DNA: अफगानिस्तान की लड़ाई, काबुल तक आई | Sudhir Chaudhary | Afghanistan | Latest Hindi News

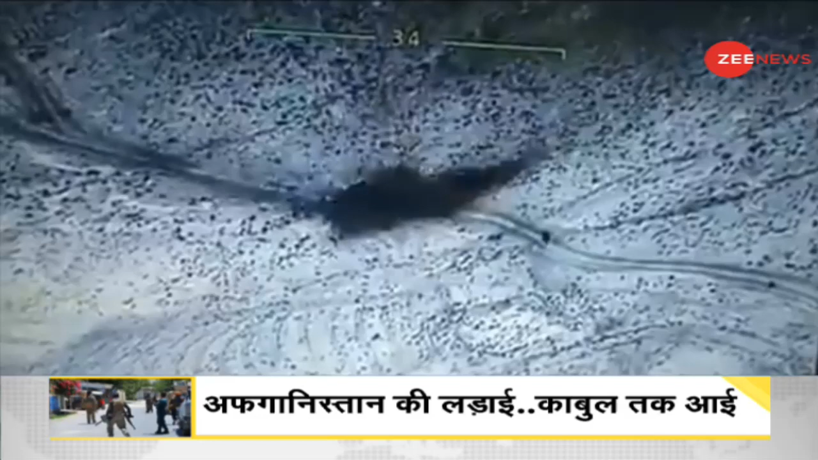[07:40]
امریکہ اور افغانستان کی بائیو سینا یہاں تالیبان کے ٹھکانوں پر لگاتار حملہ کر رہی ہے